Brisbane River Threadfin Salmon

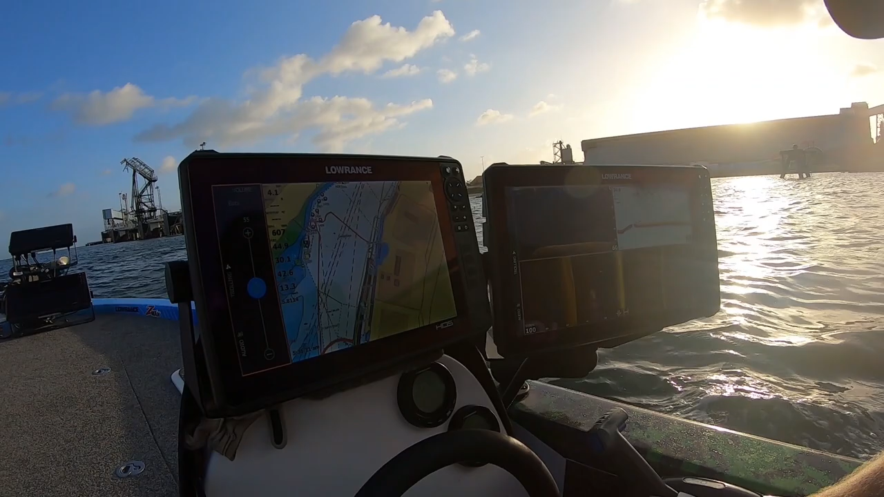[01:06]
we've got the TV screens repping the bottom for us Whitey what's the plan mate I'm gonna
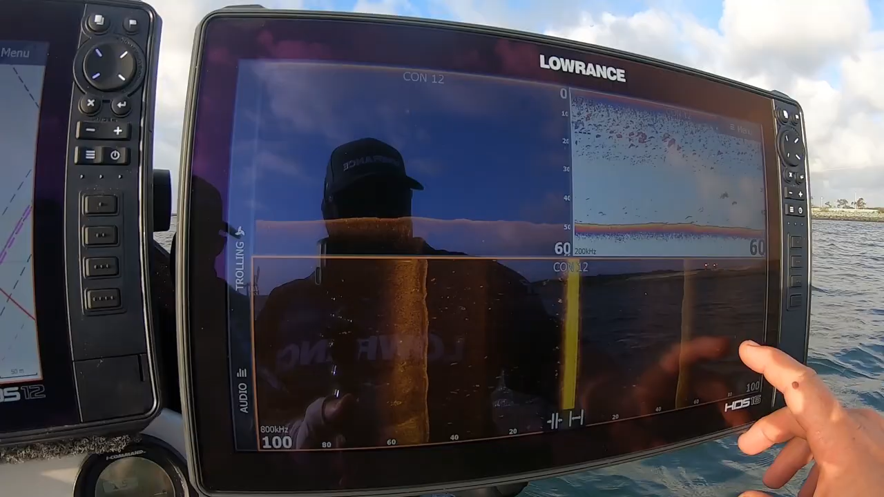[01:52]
about 30 of those is that a fish yes probably can't see it on the GoPro so you're just running side scan down scan and 2d the stuff either or anywhere really yeah